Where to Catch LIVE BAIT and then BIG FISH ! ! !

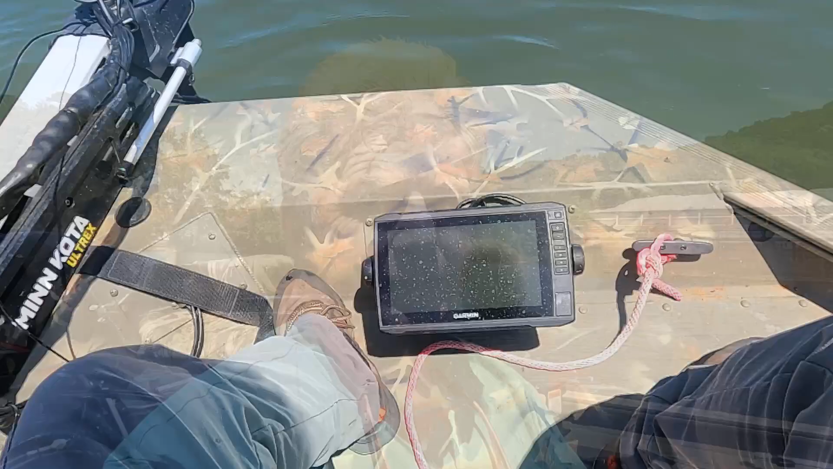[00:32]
This Garmin right here, it's got live scope on it, and what that'll do, that'll show me the minnow way out in front of me before I ever get to them. We're gonna go over here around these barges and snoop around and see if we can find any
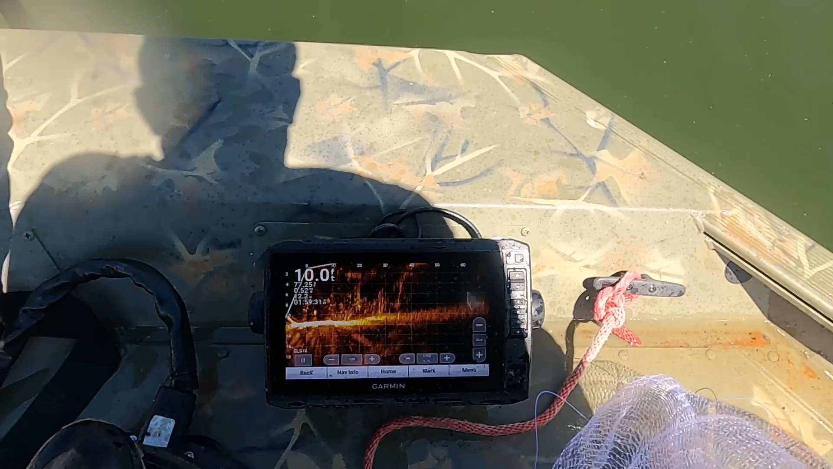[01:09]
Y'all see that? A lot of bait just right here.
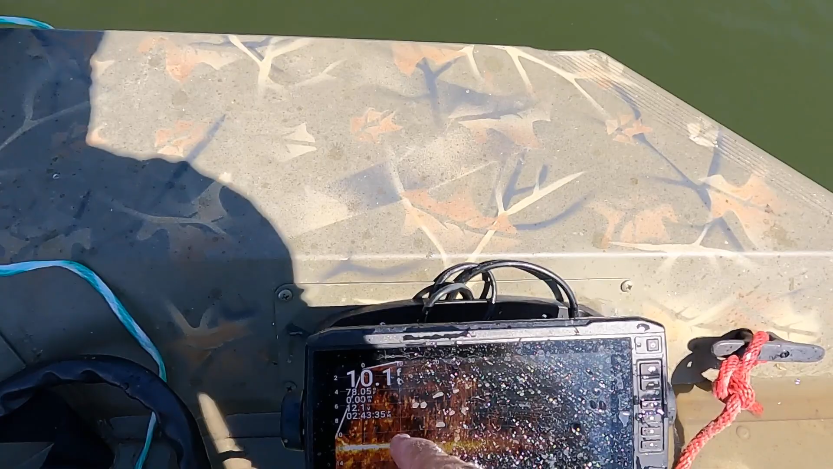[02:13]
Oh, it's loading up. You can see them right there. See that? Oh, I can feel them in there.